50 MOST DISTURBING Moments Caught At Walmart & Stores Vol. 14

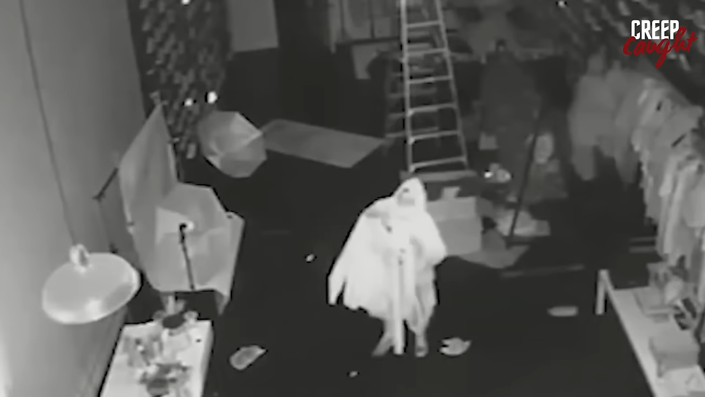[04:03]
Surveillance cameras caught a group of men spending over 20 minutes in the store, cleaning it out of high-end goods,
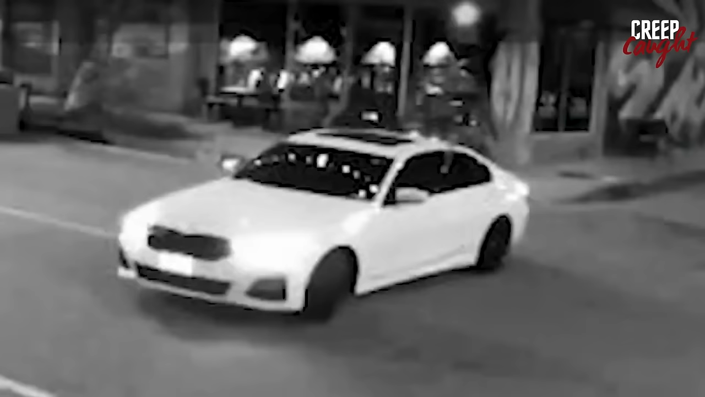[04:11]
including off-white Virgils and valuable Jordans, totaling over $100,000. The thieves, no amateurs, made their getaway in a white BMW after thoroughly ransacking the business. And to make matters worse, this all went down just days after Black Friday, hitting even harder during the holiday season.